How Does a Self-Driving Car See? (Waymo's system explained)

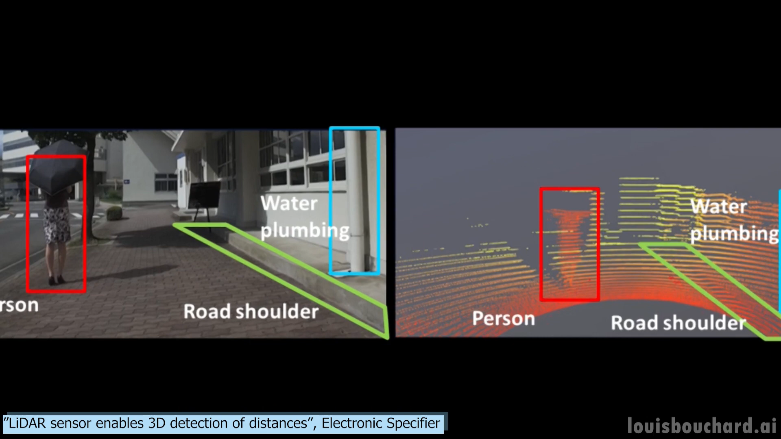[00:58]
These data points are called point clouds, and it just means that what we will see are just many points at the right positions, creating some sort of 3D model of the world. Here, you can see how LiDAR on the right isn't that precise to understand what it sees, but it's pretty good to understand depth with very little information, which is perfect for efficiently computing the data in real-time, an essential criteria for autonomous vehicles.
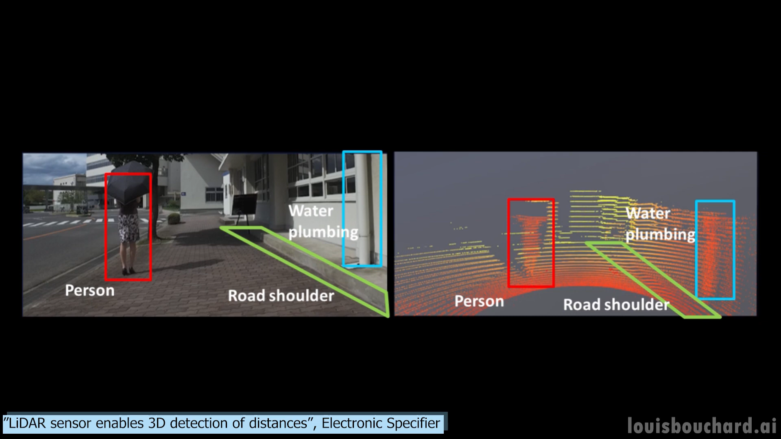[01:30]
This minimal amount of data and high spatial precision is perfect because coupled with RGB images, as shown on the left, we have both accurate distance information and the accurate object information we lack with LiDAR data alone, especially from far away objects or people.
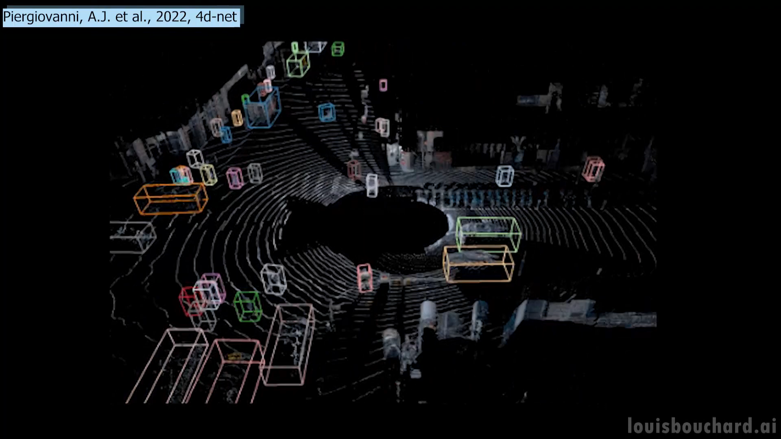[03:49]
And it's also what the car will end up seeing. It's a very accurate representation of the world around
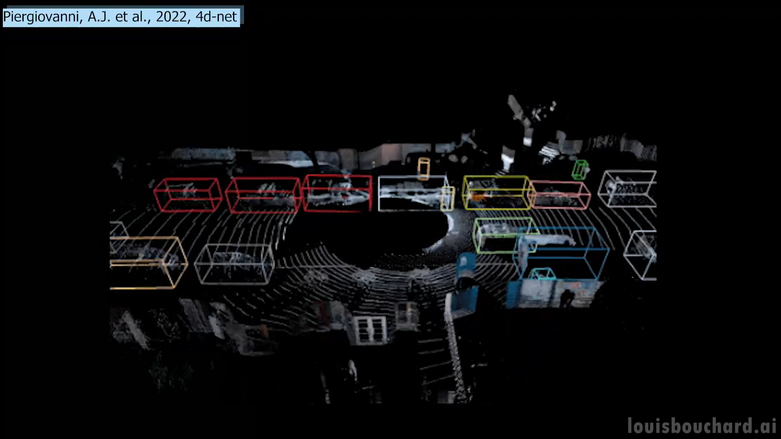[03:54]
the vehicle with all objects appearing and precisely identified. How cool does that look?
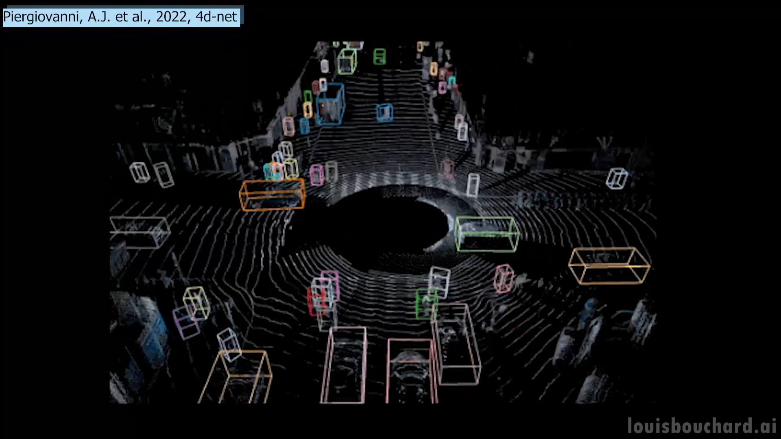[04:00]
And more interesting, how did they end up with this result?
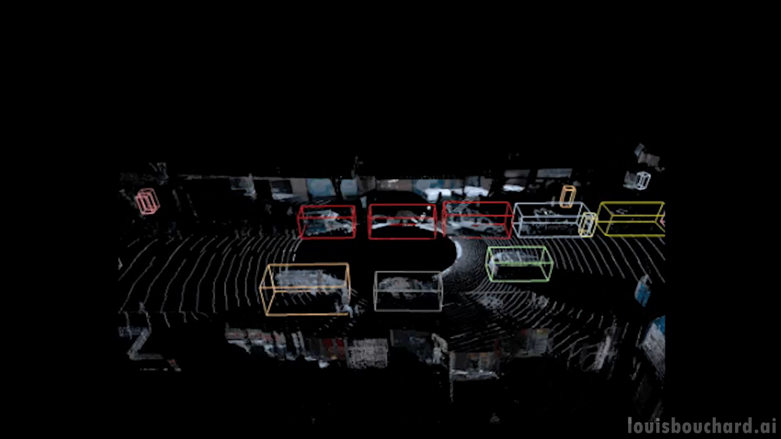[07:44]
It can process 32 point clouds in time and 16 RGB frames within 164 milliseconds, producing better results than other methods.